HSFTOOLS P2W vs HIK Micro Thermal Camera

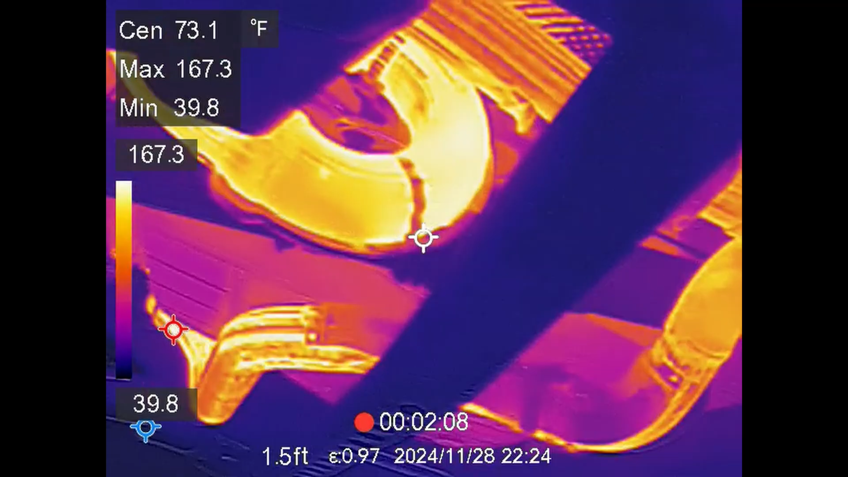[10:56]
On screen: max 167.3°F, min 39.8°F
But you can see easily if your Cadillac converter is getting as high as it should.
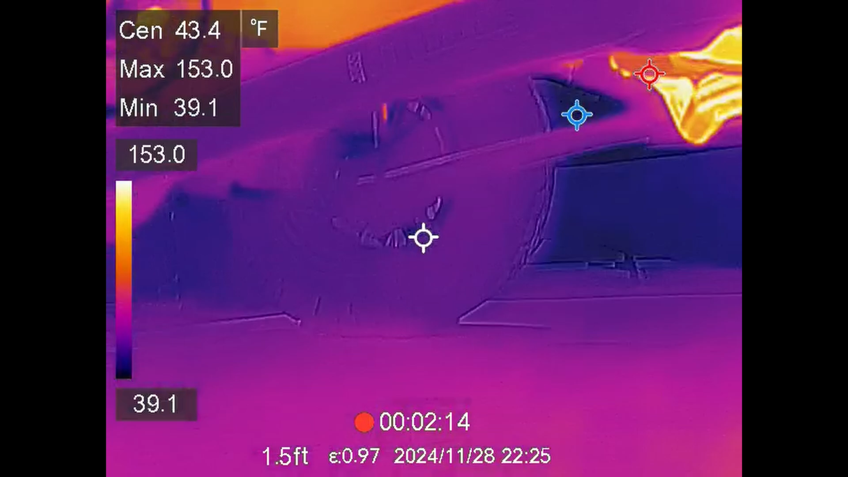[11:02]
On screen: spot 43.4°F, max 153.0°F, min 39.1°F
Because it should be like over a thousand three hundred degrees area or more. Another big thing you can do is looking for stuck calipers.
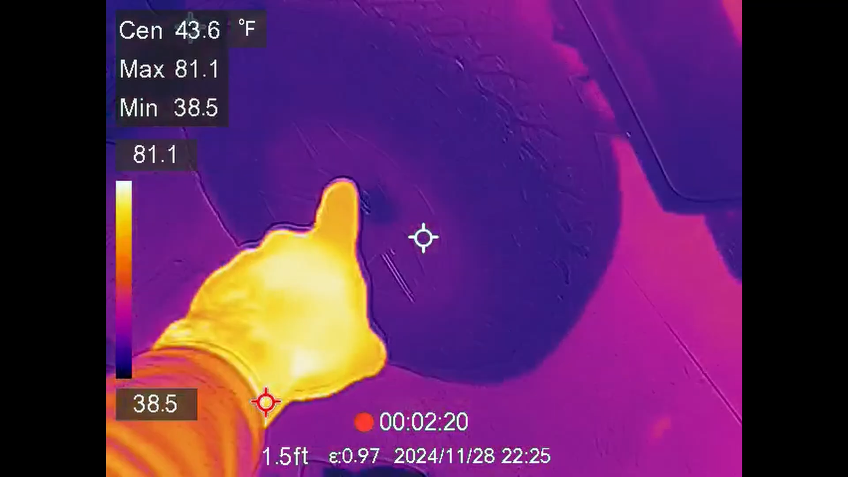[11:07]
On screen: spot 43.6°F
I had a snap-on camera that did thermal and it had all examples.
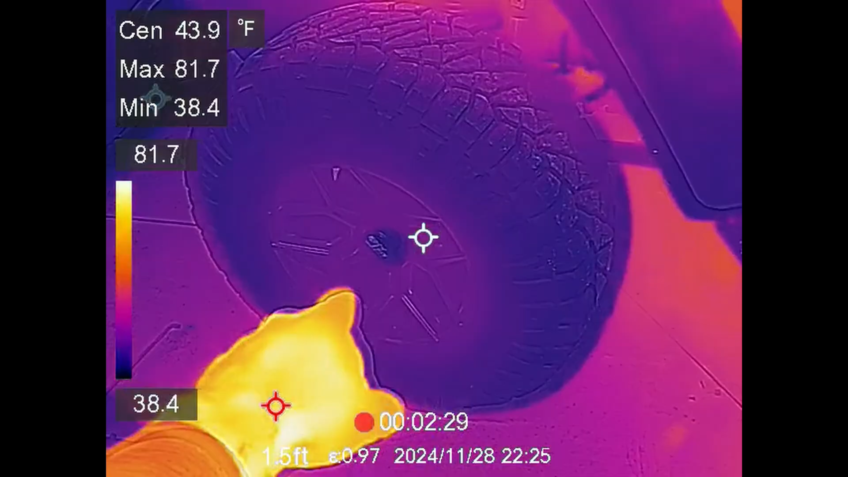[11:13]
So you can actually see different cylinders that aren't running correctly on the engine. Heat going on.
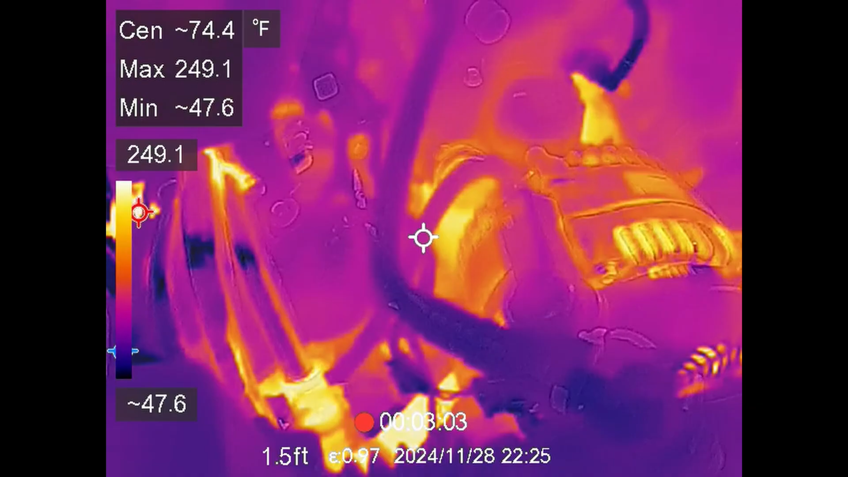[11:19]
On screen: spot 74.4°F, max 249.1°F, min 47.6°F
You can actually see whether or not alternators are working properly. Water pumps.
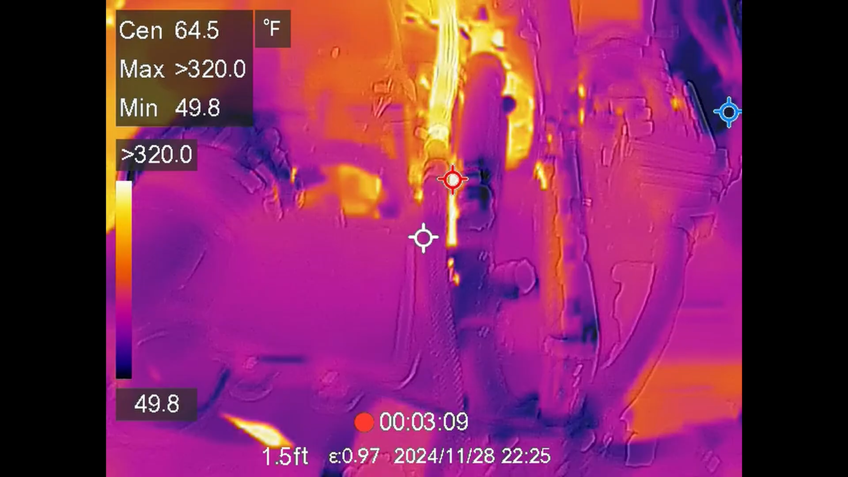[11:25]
On screen: spot 64.5°F, min 49.8°F
It just really comes down to getting experience with it. This end. There's Cadillac converter.
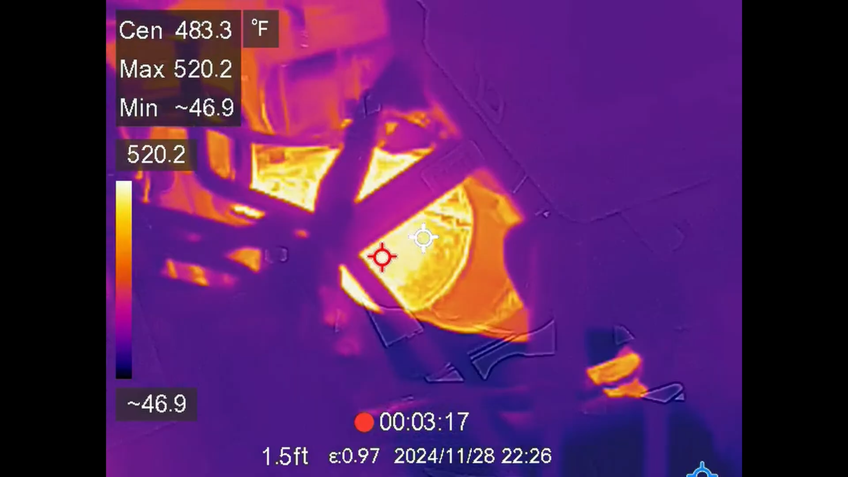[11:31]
On screen: max 520.2°F
Go to the center. Where 5, 19, 5, 20 is still rising.
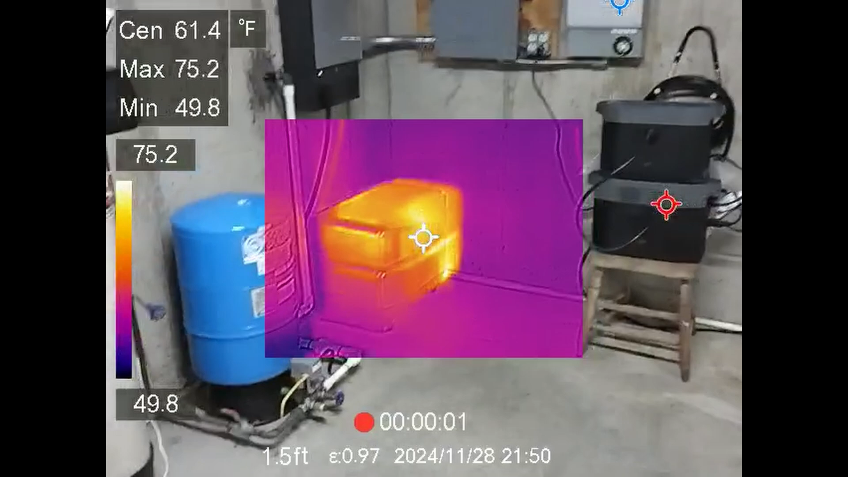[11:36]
On screen: spot 61.4°F, max 75.2°F, min 49.8°F
Now here is the electrical panel. This is where this can really come in handy to find loose connections.
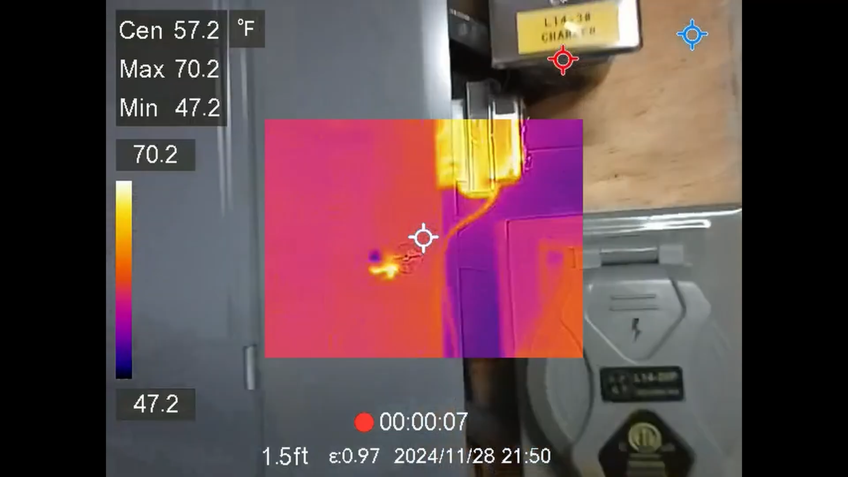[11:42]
On screen: spot 57.2°F
So we open up the panel and I'm leaving it in this mode just so that you can tell what we're looking at.
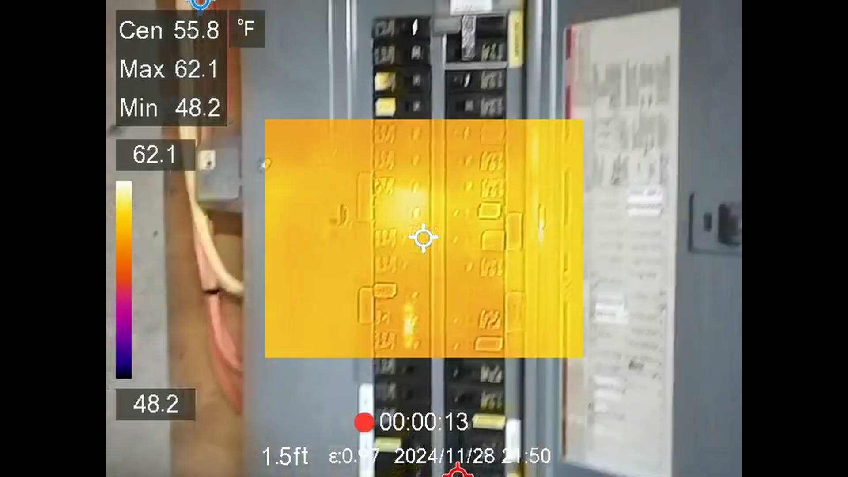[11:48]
On screen: spot 55.8°F, max 62.1°F, min 48.2°F
You can see something here is pulling more power. I'll put my phone print there.
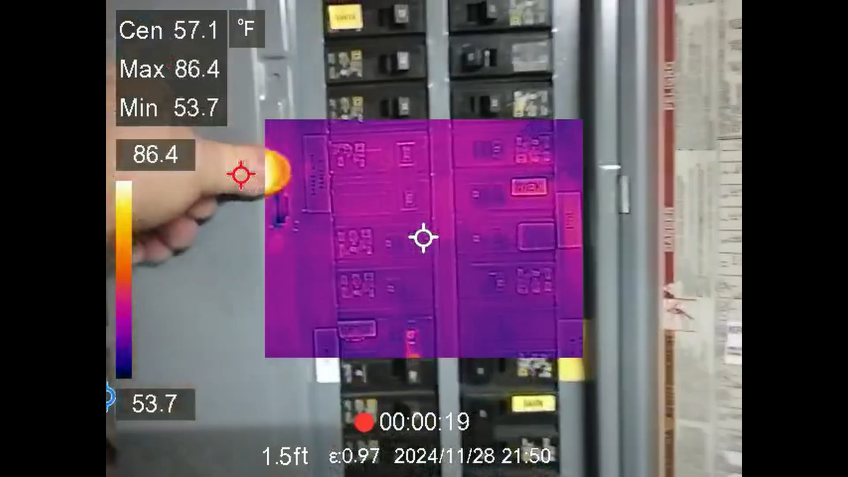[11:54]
On screen: spot 57.1°F, max 86.4°F, min 53.7°F
That right there is the 100 amp breaker feeding my transfer switch over here.
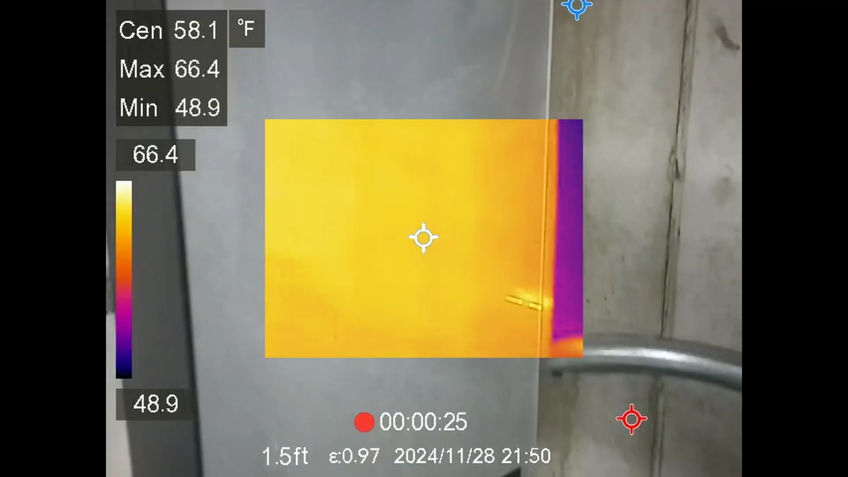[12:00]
On screen: spot 58.1°F, max 66.4°F, min 48.9°F
So if we open up this transfer switch we can see that the heat pump right here is running a little warmer.
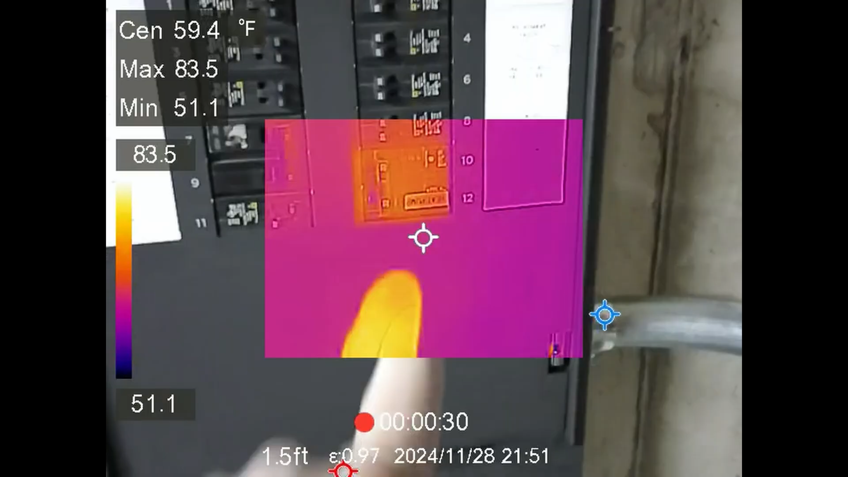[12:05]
I mean it's not an extreme amount.
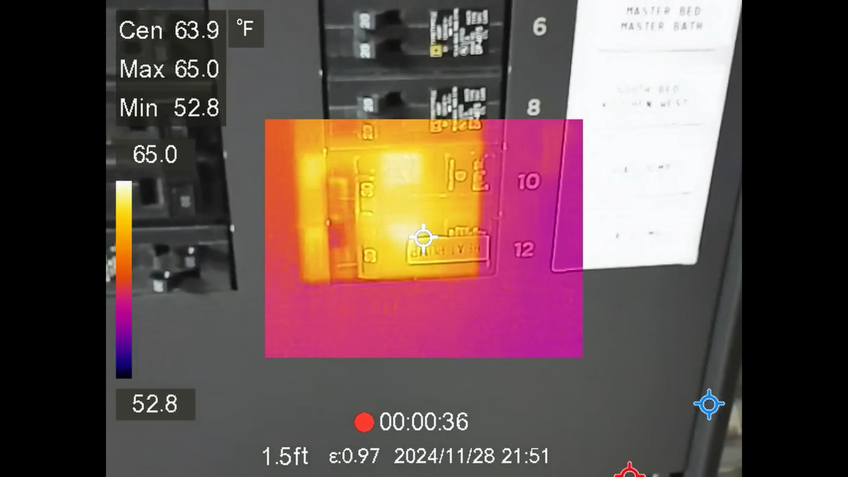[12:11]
It's like 67, 63 degrees area. Compared to the other breakers it's not very warm. Some of it's reflectiveness.
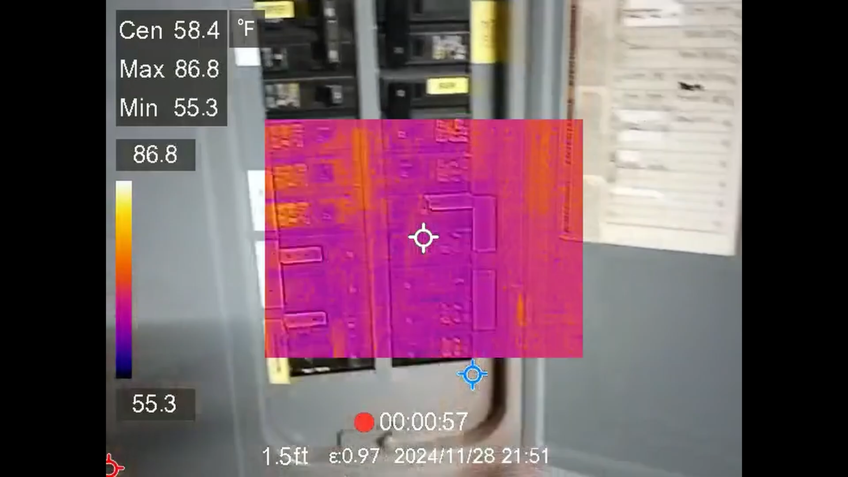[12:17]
On screen: max 86.8°F, min 55.3°F
So like if you come up to glass it will see your heat signature bounce off the glass.
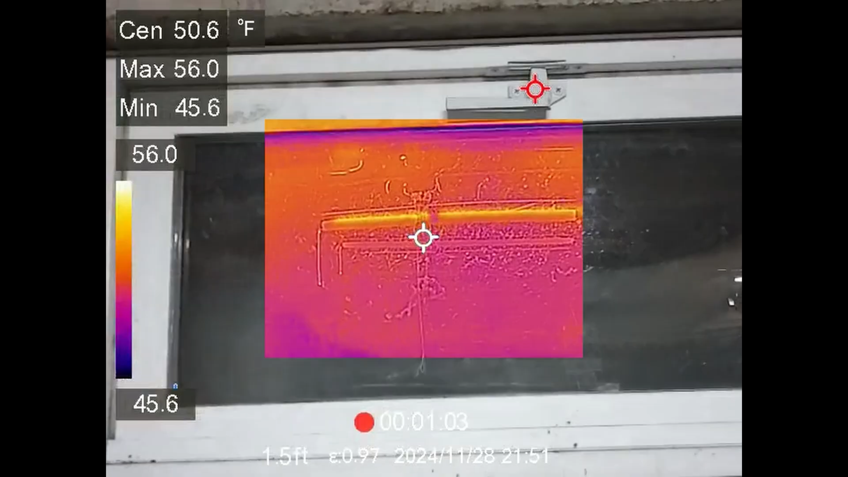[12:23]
On screen: spot 50.6°F, max 56.0°F, min 45.6°F
As far as walking around just finding things I mean if you want to know if somebody has cameras hidden
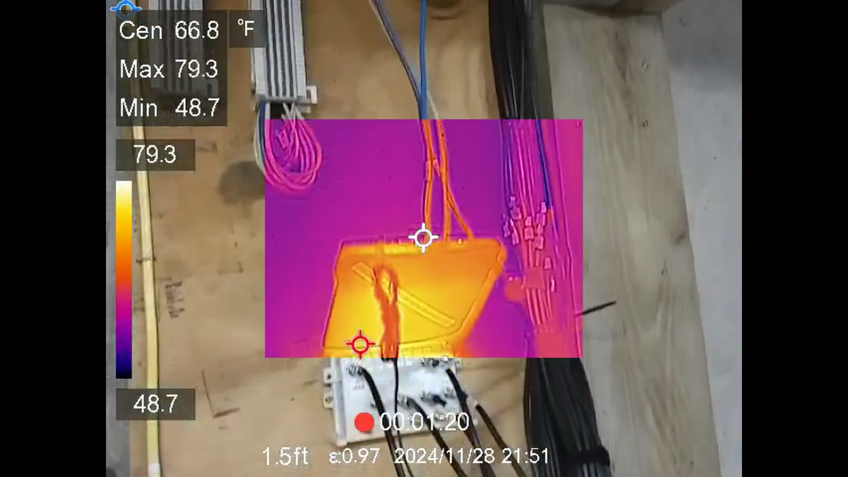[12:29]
On screen: max 79.3°F, min 48.7°F, scale top 79.3°F, scale bottom 48.7°F
in the house you can literally use this to find their cameras pretty quickly because they're gonna have a heat signature.
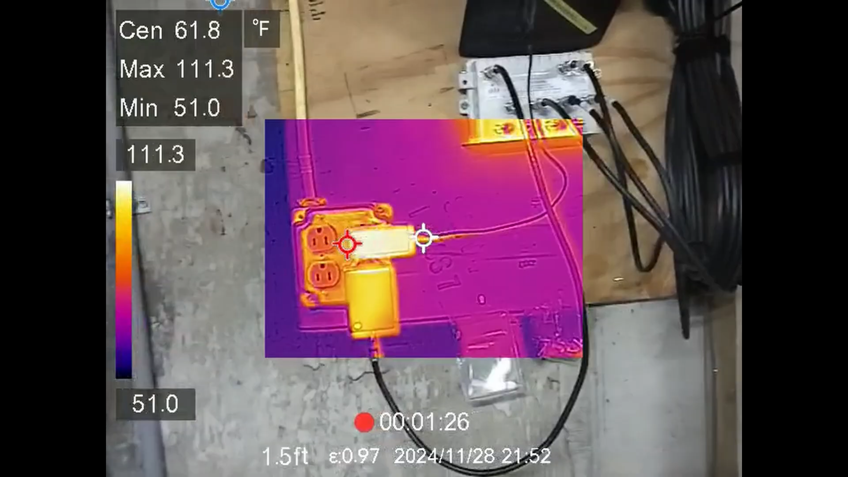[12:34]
On screen: spot 61.8°F, max 111.3°F, min 51.0°F
Transformers anything like that you'll be able to find. Okay you probably can see propane levels here.